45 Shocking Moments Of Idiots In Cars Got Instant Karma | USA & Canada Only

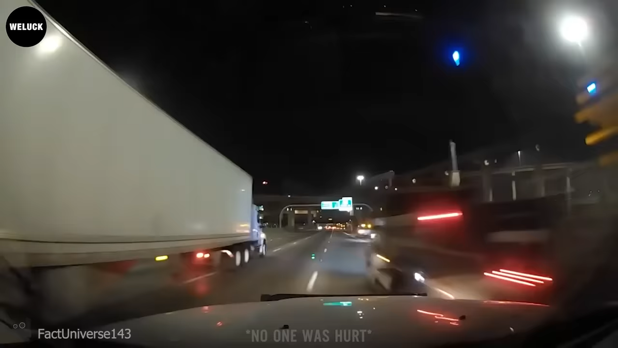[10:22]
No, how can someone be so turned out as to plow into all of this, but still keep their lane?